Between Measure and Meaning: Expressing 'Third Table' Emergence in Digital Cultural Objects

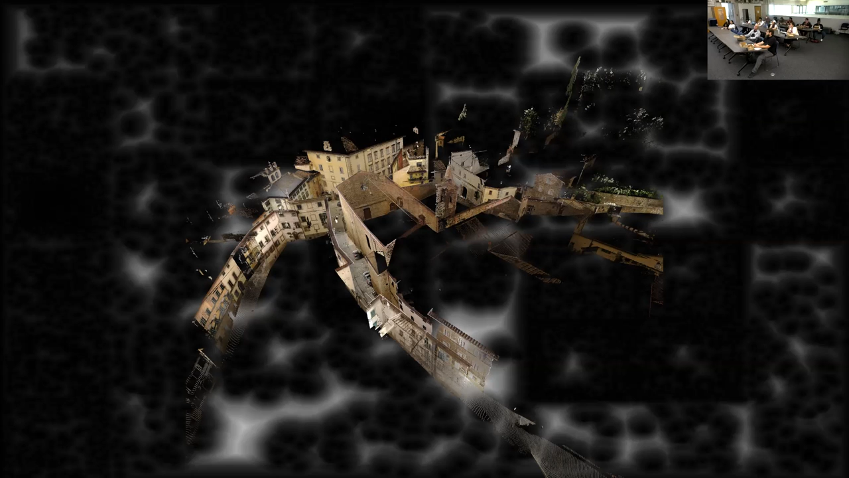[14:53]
So here I'm going to read a brief point cloud metaphysics that is simultaneously trying to make an analogy to explain both Triple O and the point cloud ontology. So we place a scanner, camera plus operator, laser scanner plus operator, somewhere in physical space. So in this case, we're looking at Castiglione Fiorentino in Italy, and we're focusing on the scene here.
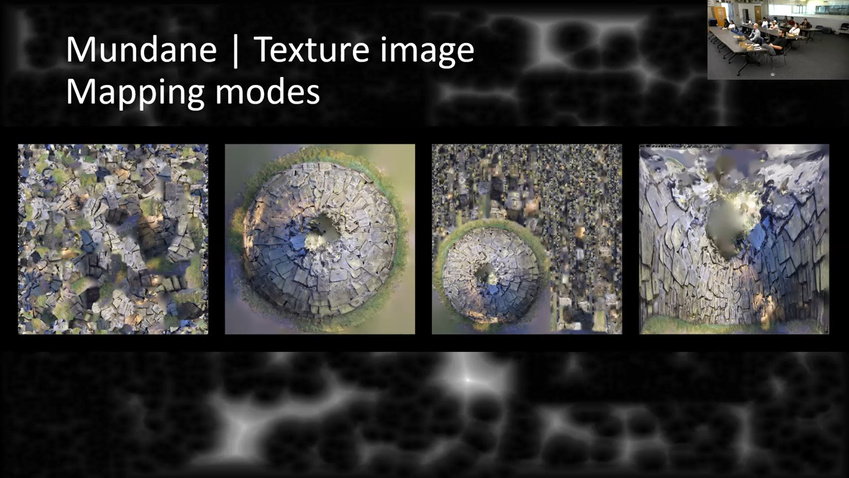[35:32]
And, I found that interesting that they have that option there, but I guess in some cases that worthwhile is different mapping.
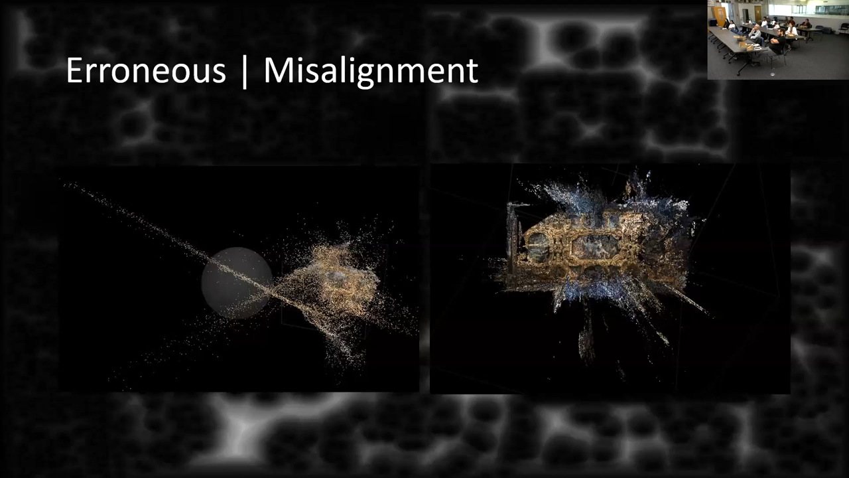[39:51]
I would take anybody into still not something consider what type of misalignment or what type of errors happen here. Playing right to each other. So what's more interesting, the brain is through to from a spark spot that is here, dense,
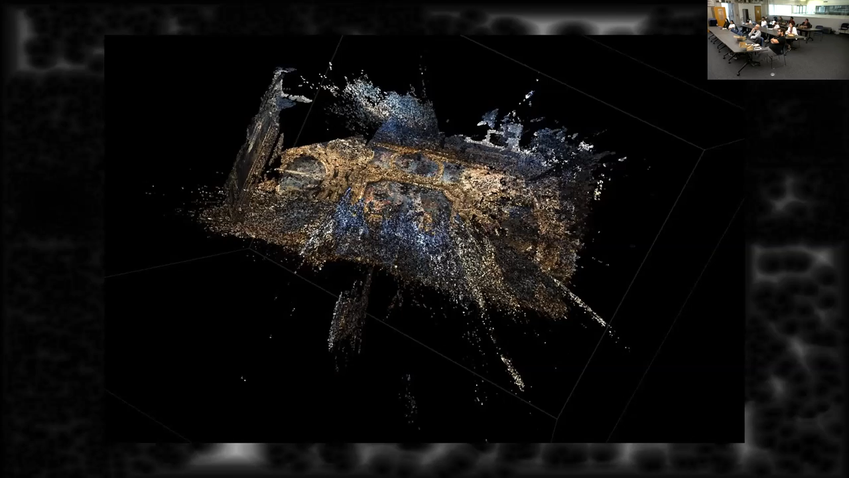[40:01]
and then trying to bring that into subsequent post-processing. So going from agisoft or photogrammetry and brain or scene for image export,
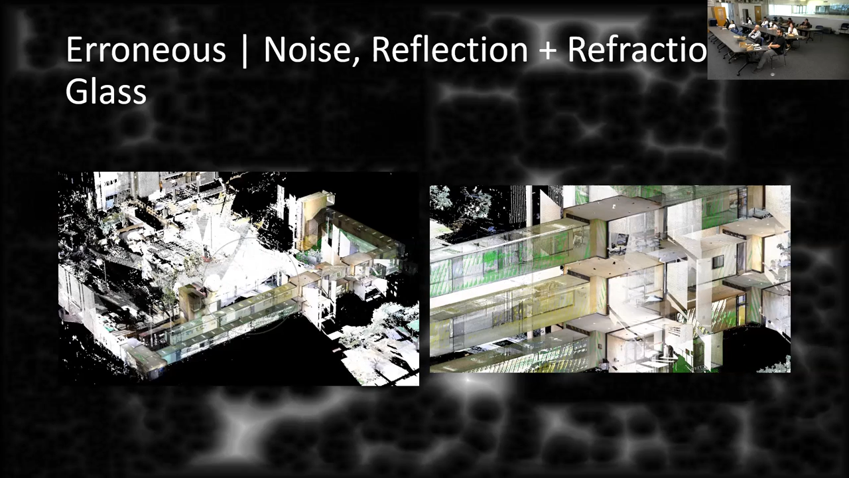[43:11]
There's certain films that we can apply to these that are removable to reduce the type of error. Also have people suggest that if you have a building with a lot of glazing and have dirty windows, don't clean them and then keep the laser from going through.
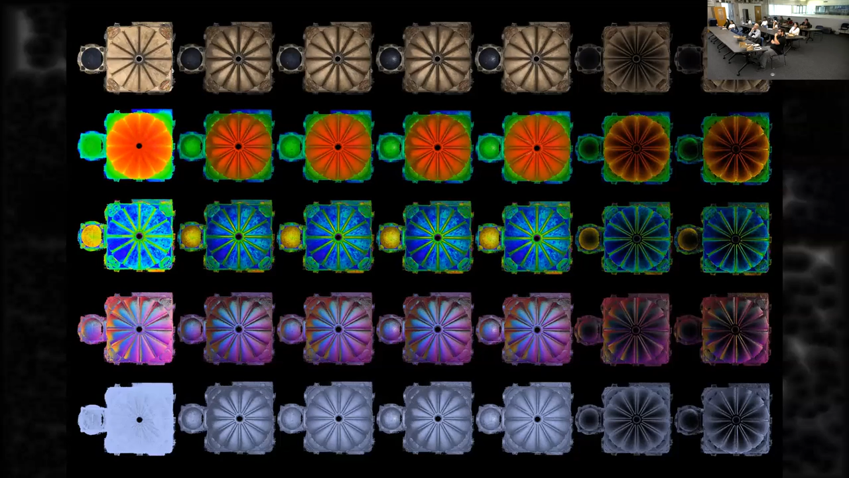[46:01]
we want to use elevation and intensity model like sand elevation filters for those with color modes. We can lay these all out in this expression, and that gives us a sense for, you know, all the kind of potentiality that's embedded within with all the objects. It's not just the last one that we see in the presentation, conference presentation.